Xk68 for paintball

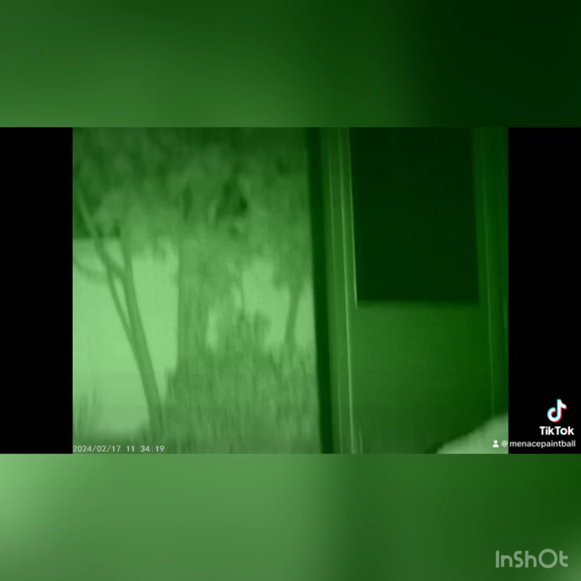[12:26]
so i'm going to switch this thing to actual laser so you can see the difference between the two
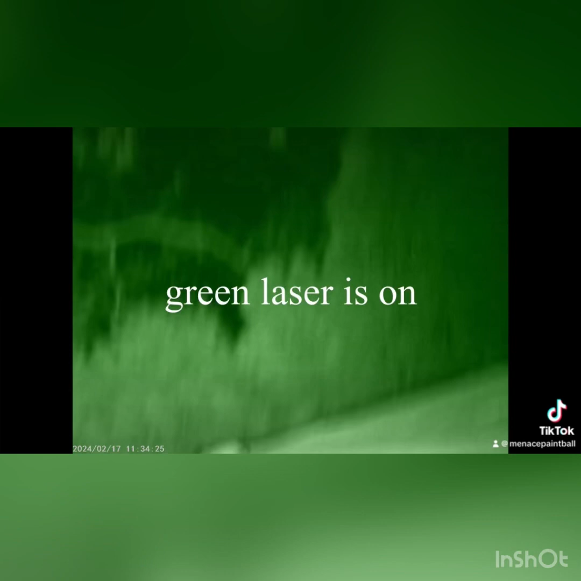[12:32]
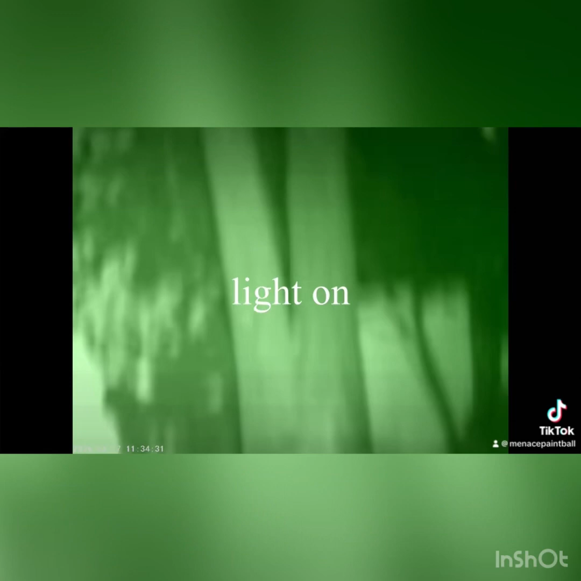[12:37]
all right so this is the actual laser you can see it's much brighter than the other one and
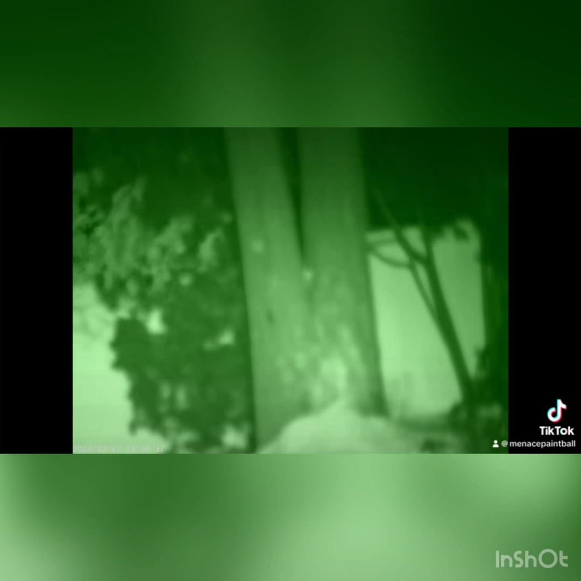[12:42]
then if i turn the light on we'll see how much it blinds you